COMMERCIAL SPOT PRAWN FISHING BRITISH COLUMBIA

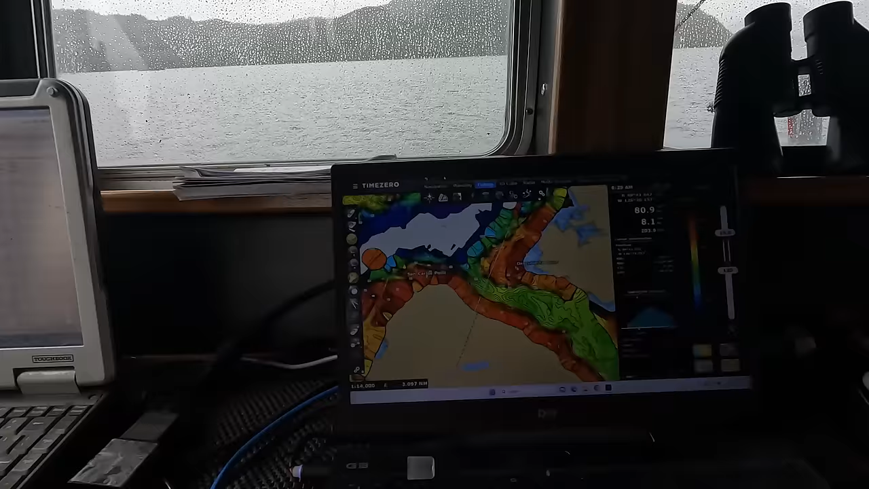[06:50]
But yeah, so you can see, I'll turn this off so it looks a little bit more, it's easy to read, but here we are. Here's the boat. Yeah, and this is Nootka Sound.
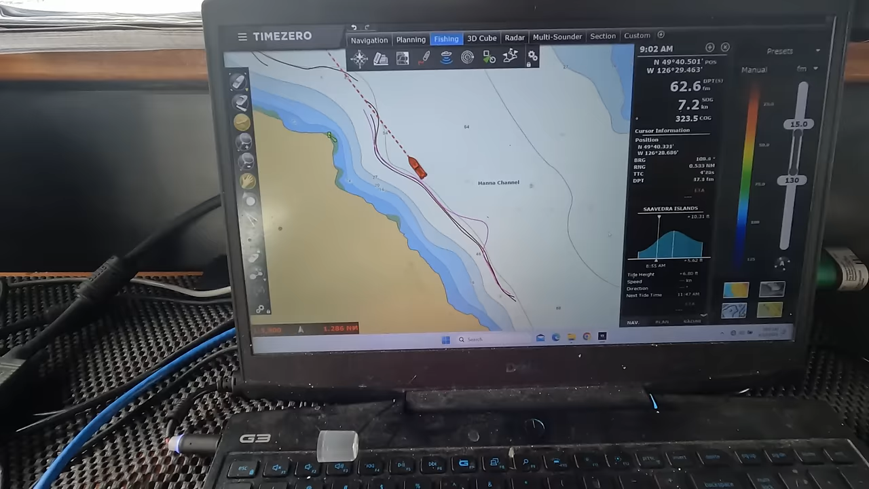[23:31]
so I can actually map the bottom way more efficiently than the single beam sonars.
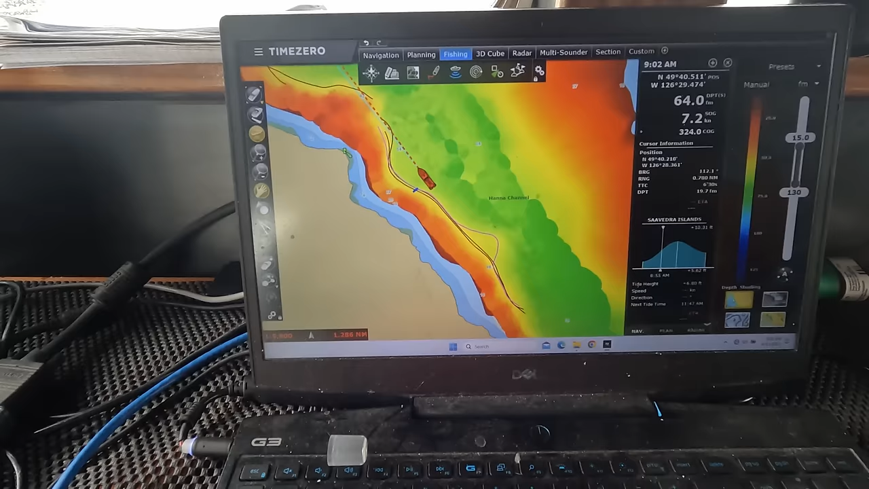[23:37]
On screen: speed 7.2 kn
So if I turn on my depth shading, you can see exactly all that stuff I've mapped out.
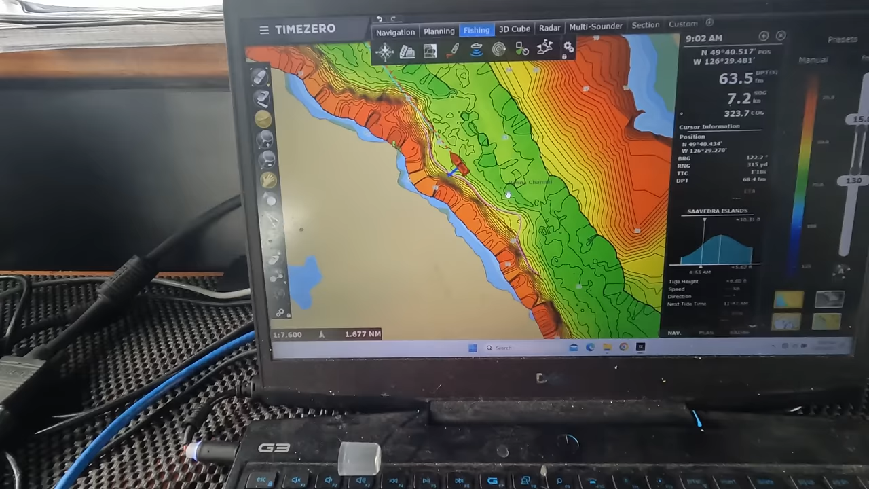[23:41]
On screen: speed 7.2 kn
So over here you can see that I haven't mapped out anything. It's not ideal prawn ground, like the bottom's not very right, so I haven't bothered going over here yet.
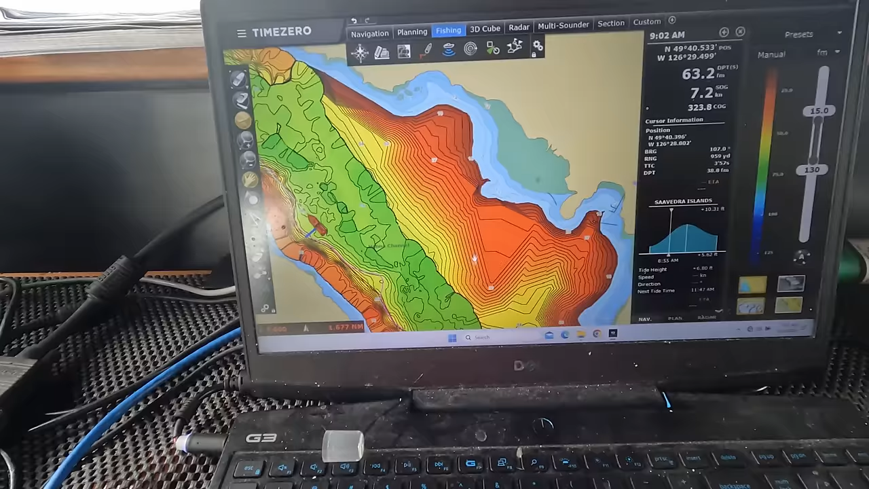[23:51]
But here along this edge you can see that I've actually mapped out the whole edge. So the darker reds are shallower, and as you get deeper it moves to green, and basically I've been finding them in about 45 to 50 fathoms.
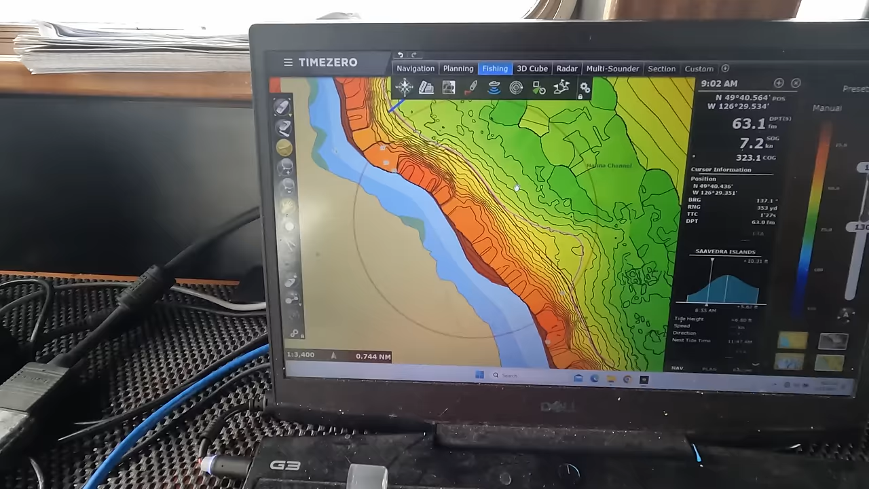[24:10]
On screen: depth 63.1 fa
So that's why I kind of set along this bottom of the edge here. I've set a few other strings along this edge and they've been okay, but we're gonna take these three somewhere else and try something new here,